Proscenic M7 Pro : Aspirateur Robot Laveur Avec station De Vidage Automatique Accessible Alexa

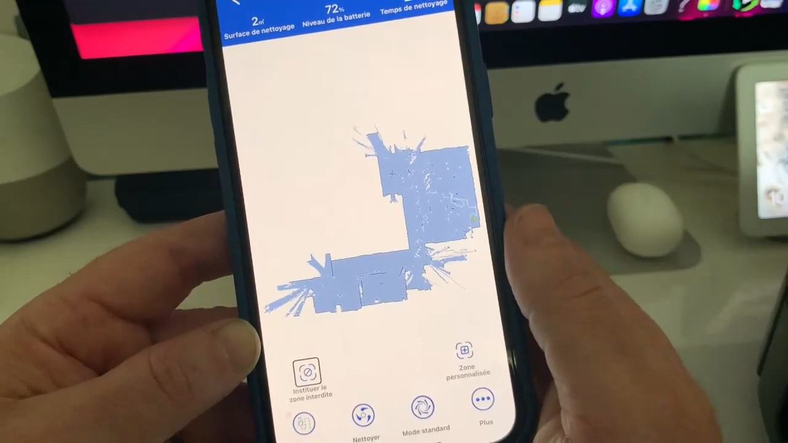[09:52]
savoir que le m7 pro a est bardé de capteur il va donc éviter les
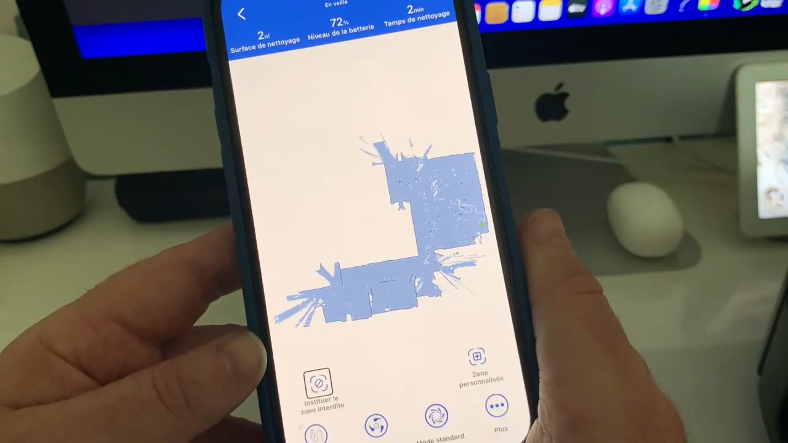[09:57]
chutes brutales dans les escaliers sans souci il détectera s'il est dans le vide donc reculera automatique on va faire tout de suite le test
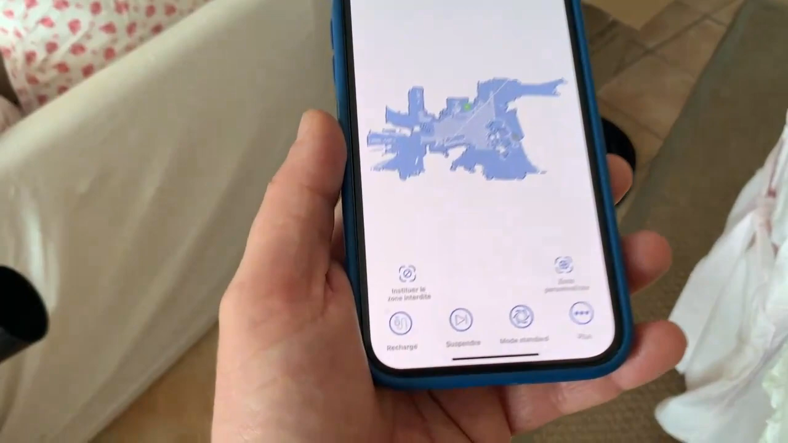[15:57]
alors si on le désire on va pouvoir suivre en temps réel l'aspirateur à partir du smartphone puisque on aura une vue directe sur la
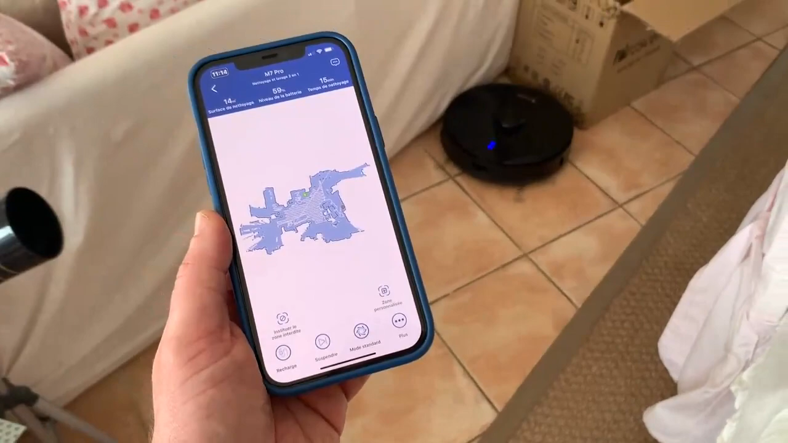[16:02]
cartographie de la maison au fur et à mesure qu'il avance donc on sera à
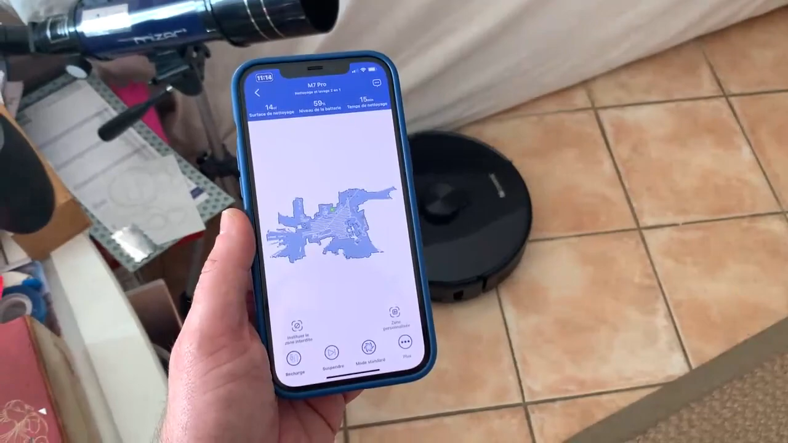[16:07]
tout instant où se trouve notre m7 pro sans souci